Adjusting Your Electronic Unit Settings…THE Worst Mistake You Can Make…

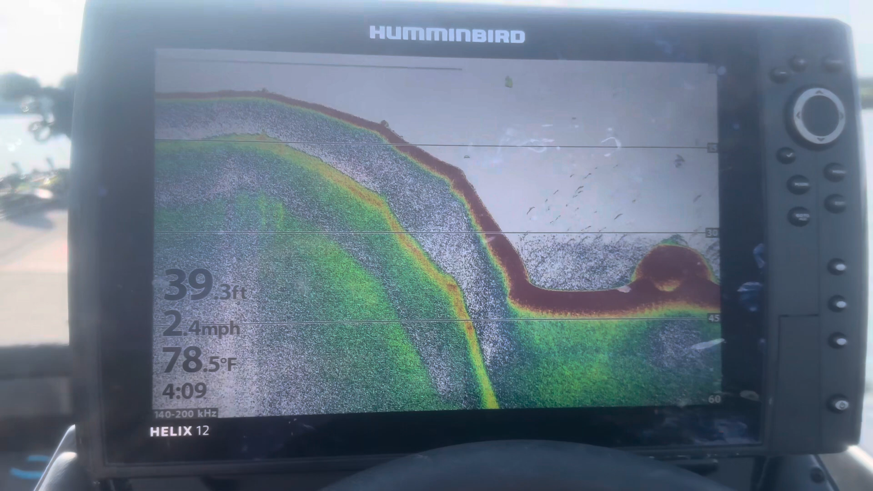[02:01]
On screen: depth 39.3 ft, water 78.5°F, speed 2.4 mph
critical adjustments that you need to make with it now first of all you go into your menu
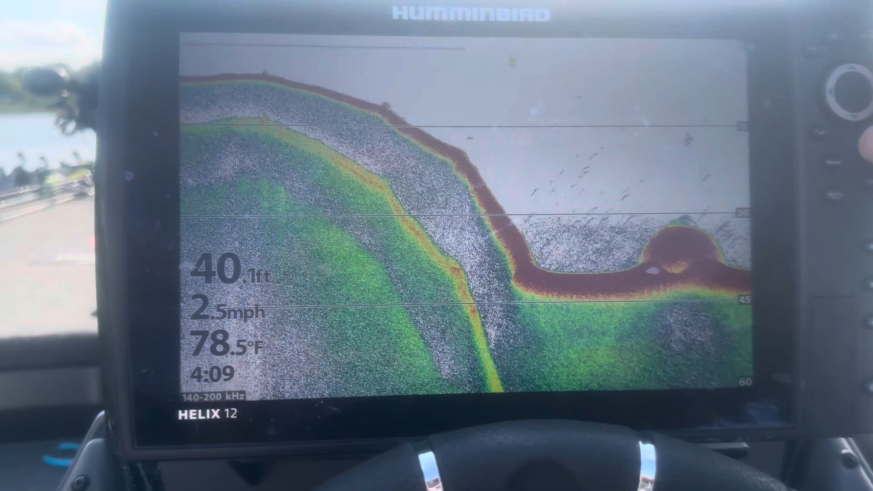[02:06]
On screen: depth 40.1 ft, water 78.5°F, speed 2.5 mph
and pull up your adjustments on your 2d sonar looks like i have there now the first one you're going to see here is sensitivity and you can see you have the sensitivity at about probably 18 guys sensitivity in my opinion is probably the most critical element and the
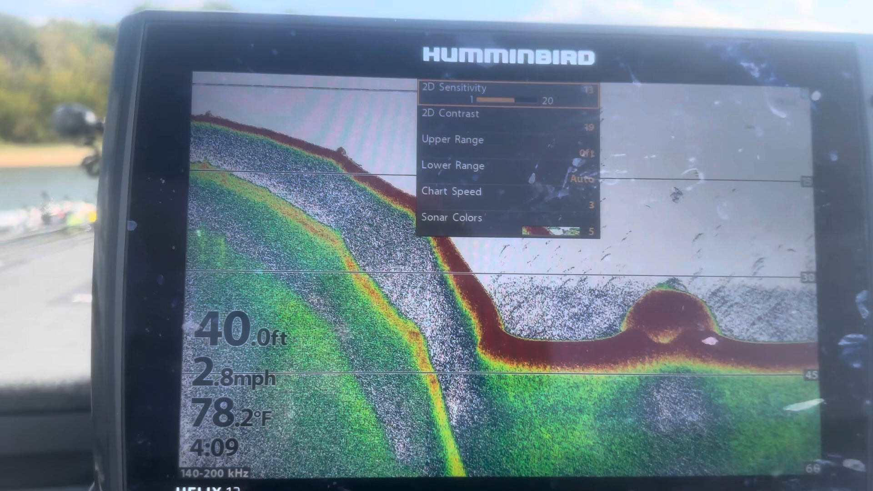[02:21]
On screen: water 78.2°F, speed 2.8 mph
main one you need to know on this and see the fish right here now these are fish that you can see on
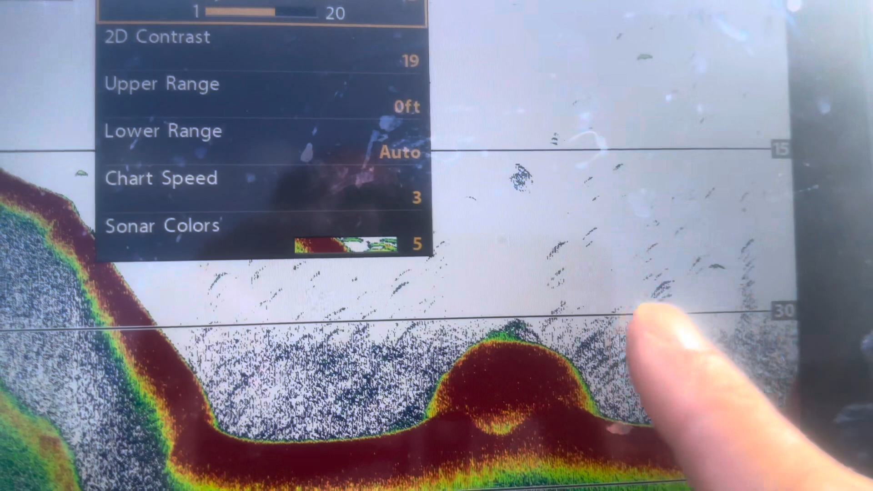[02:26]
the graph here notice what happens when i take the sensitivity down those
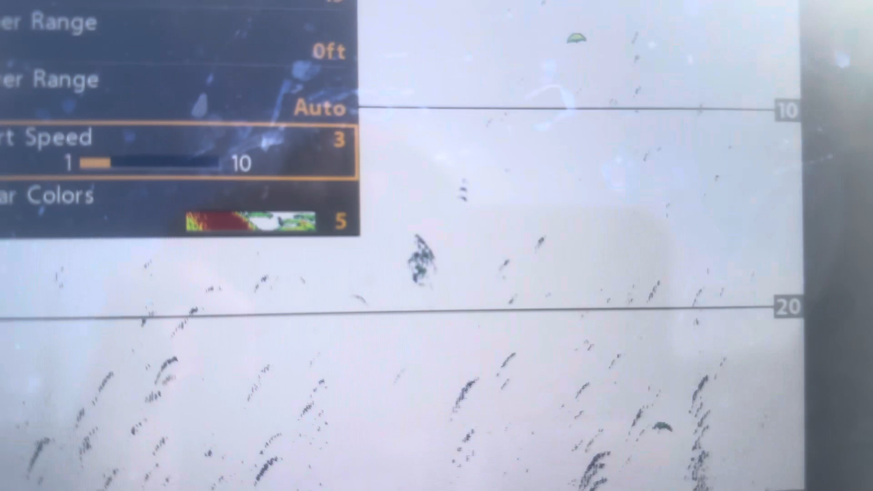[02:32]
fish disappear oops got the wrong sorry i got the wrong one guys
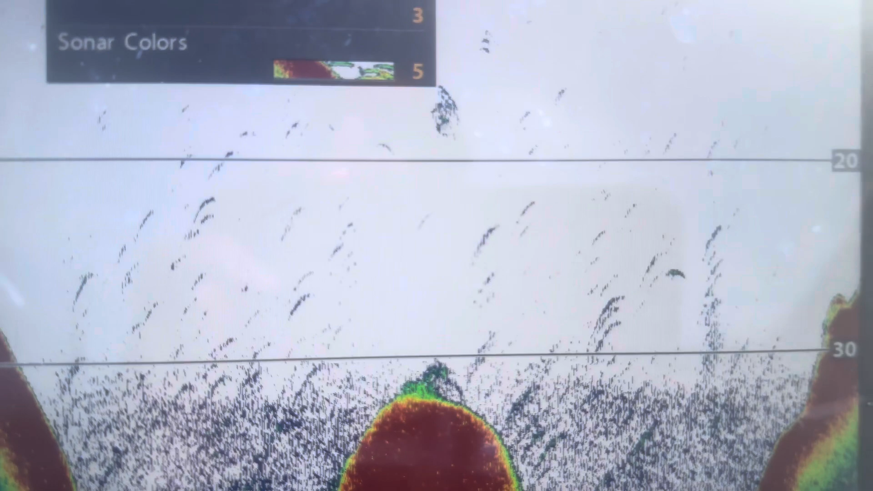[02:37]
there it goes notice that see those fish disappear from the screen when the
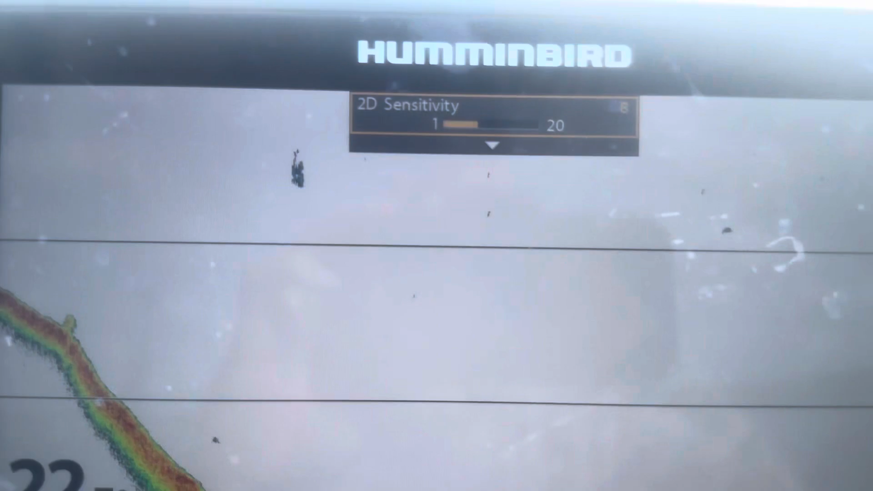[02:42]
sensitivity
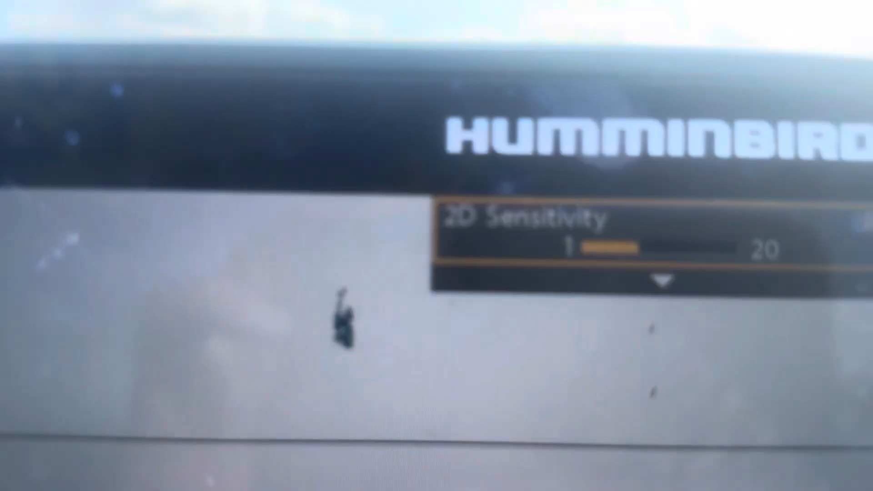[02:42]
is at about probably eight now watch it when i turn it back up
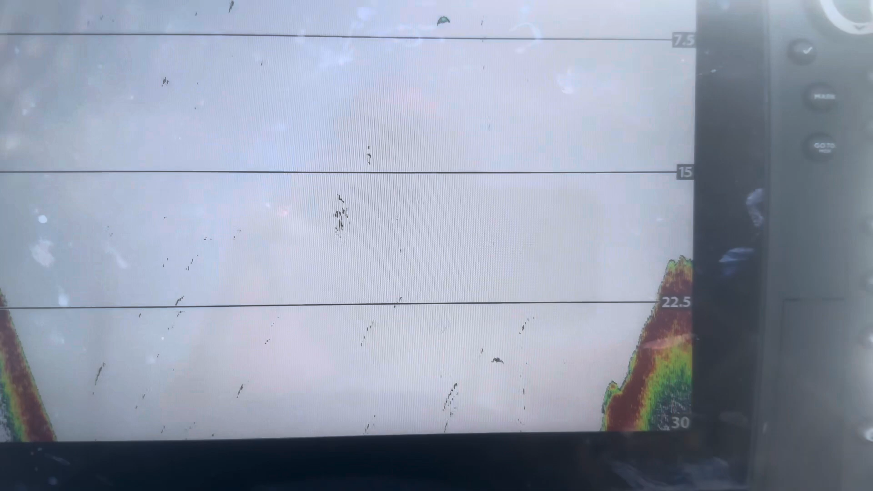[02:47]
you're going to see them start to reappear at about 18 there so in
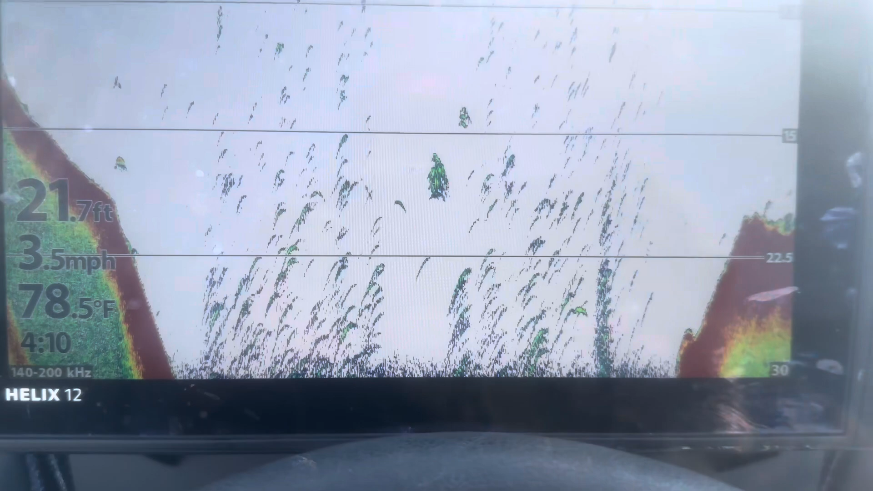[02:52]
On screen: depth 21.7 ft, water 78.5°F, speed 3.5 mph
essence here this is what you have to understand the deeper the water that you're fishing the higher
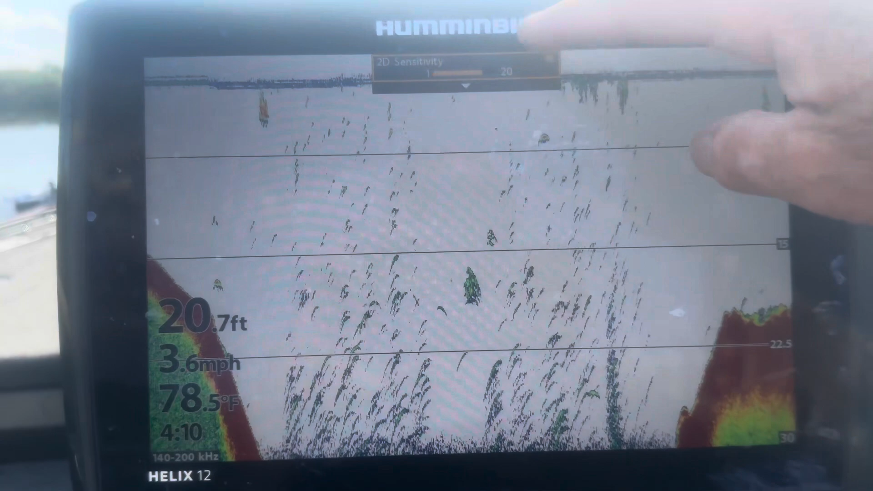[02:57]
On screen: depth 20.7 ft, water 78.5°F, speed 3.6 mph
the sensitivity has got to be on your unit there so if you're fishing water that is like
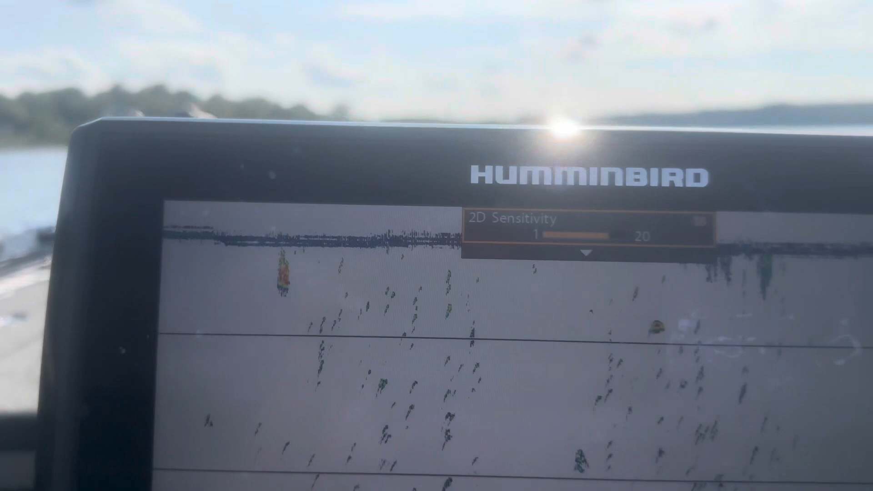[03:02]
you know 25 or over over 25 foot deep i like to run that sensitivity
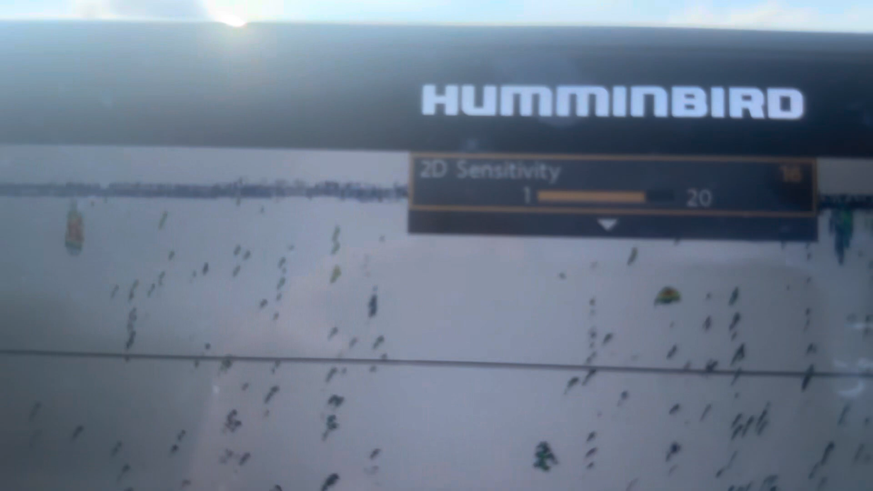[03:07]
up around you know 16 to 18 something like that that's like a super super
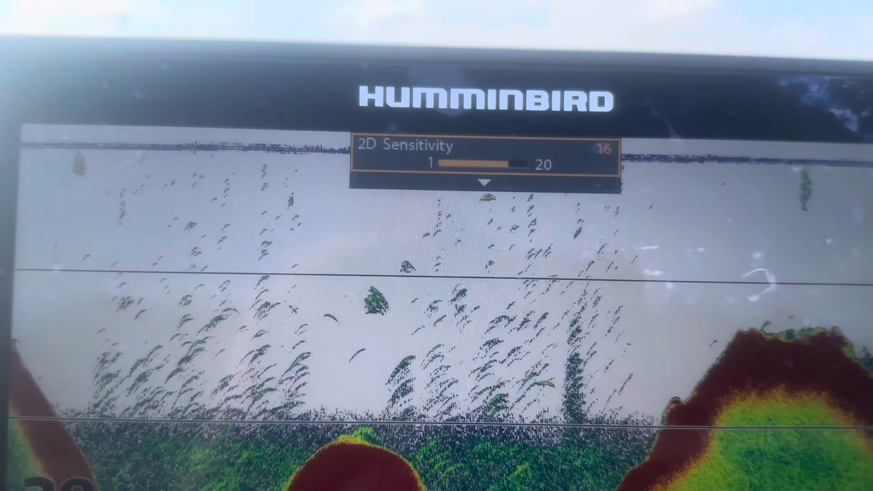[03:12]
important uh factor on there now once you get a familiar guys like you can see all
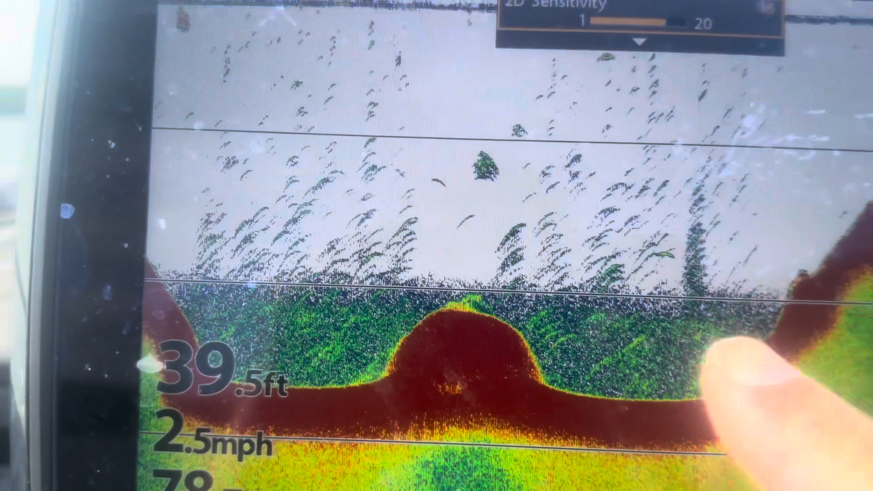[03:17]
On screen: depth 39.5 ft, speed 2.5 mph
these fish out here you know you can really tweak it to not get too much interference
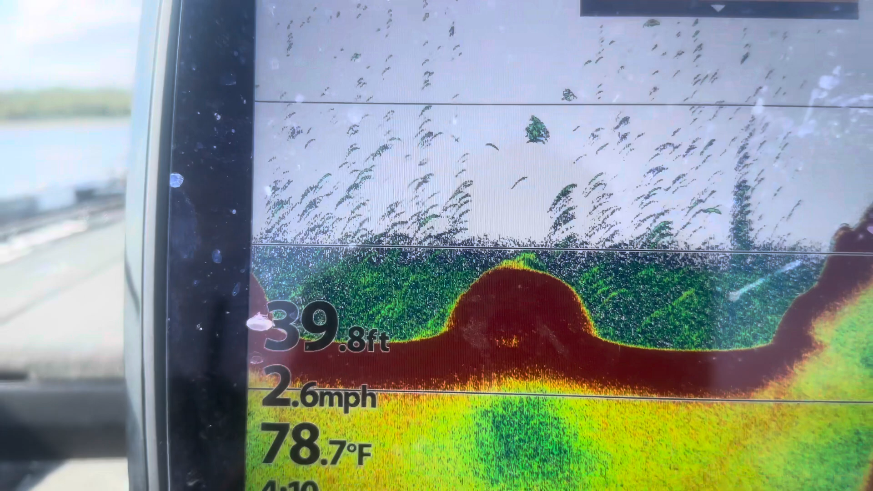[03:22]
On screen: depth 39.8 ft, water 78.7°F, speed 2.6 mph
that's about right if you can see right there there's a bunch of fish out here these are probably crappie you know there's a little shad school right there but that's the adjustment there now the next one guys
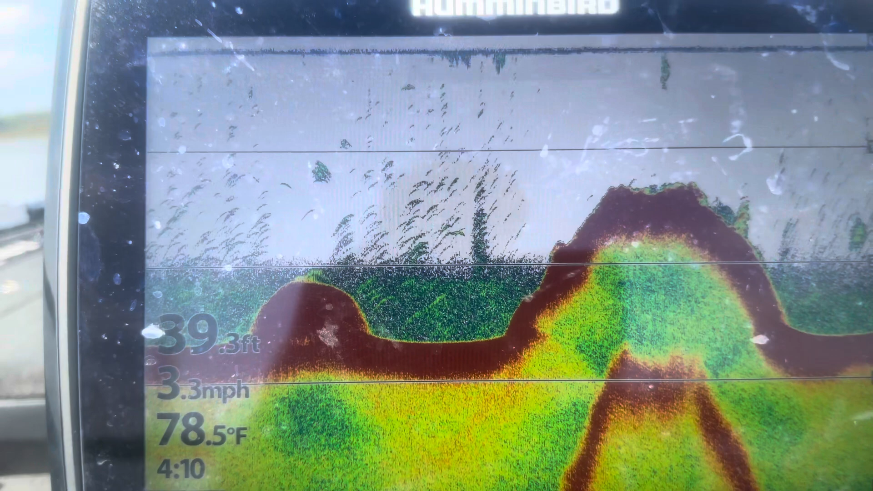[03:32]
On screen: depth 39.3 ft, water 78.5°F, speed 3.3 mph
you want to make pull up your screen and go to the chart speed see the thing that says chart
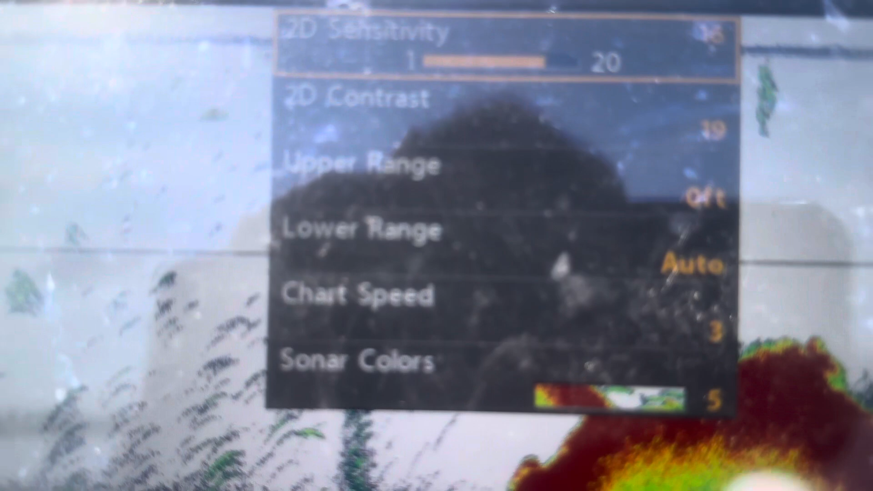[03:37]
speed right there and you notice it says three right there your chart speed
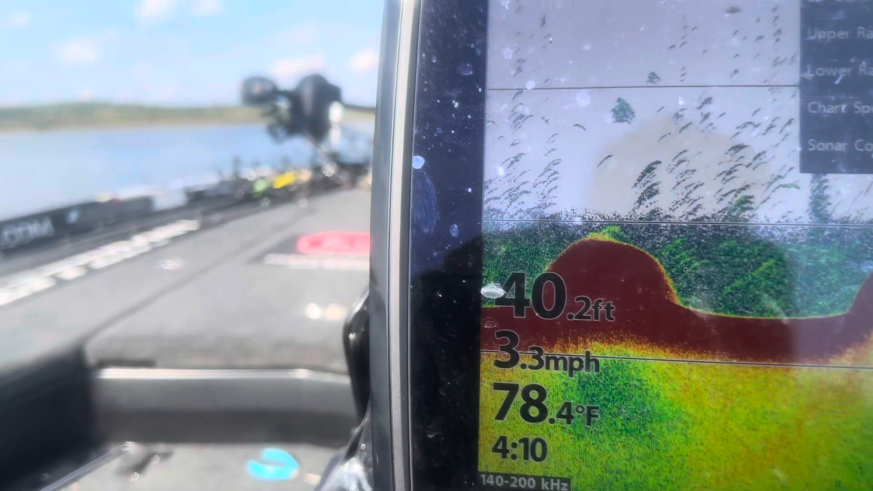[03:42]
On screen: depth 40.2 ft, water 78.4°F, speed 3.3 mph
needs to match the speed of your boat see i'm going 3.4 miles an hour and
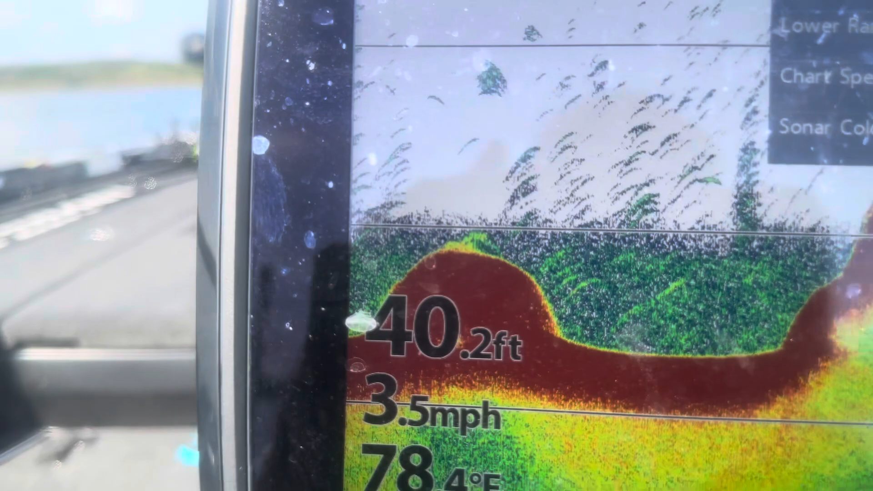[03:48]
On screen: depth 40.2 ft, speed 3.5 mph
my chart speed um is right at right about three this is exactly
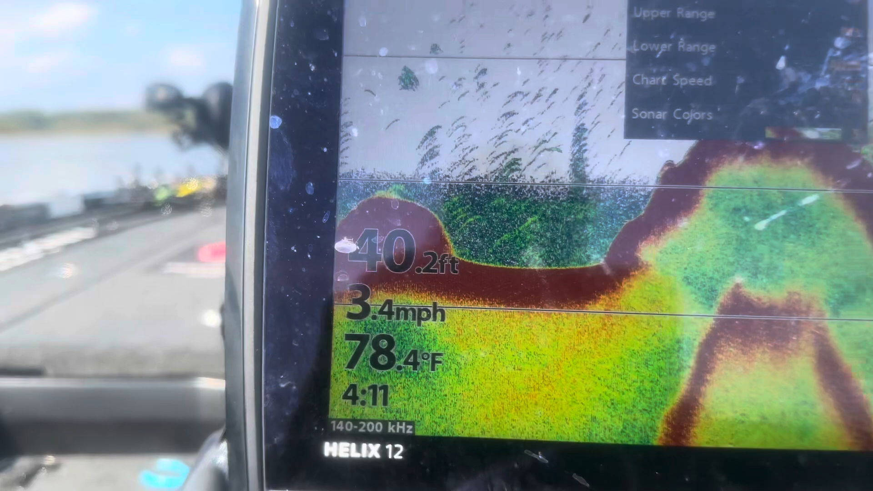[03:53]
On screen: depth 40.2 ft, water 78.4°F, speed 3.4 mph
what you want it here guys you want to make sure that your chart speed is the same speed